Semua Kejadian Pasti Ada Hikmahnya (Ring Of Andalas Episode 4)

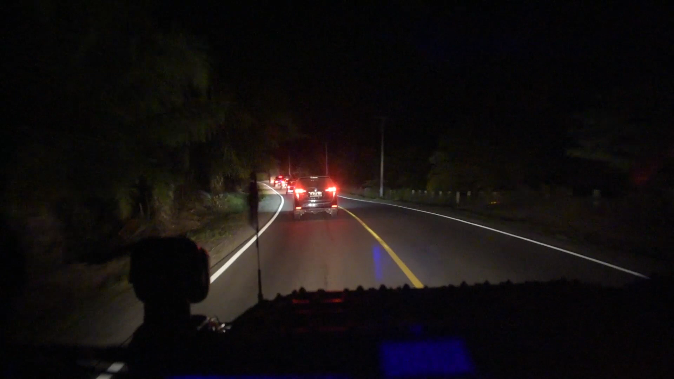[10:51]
Ya, teman-teman, ini kecelakaan ini sekarang. Jadi truk muat sawit pas di tikungan.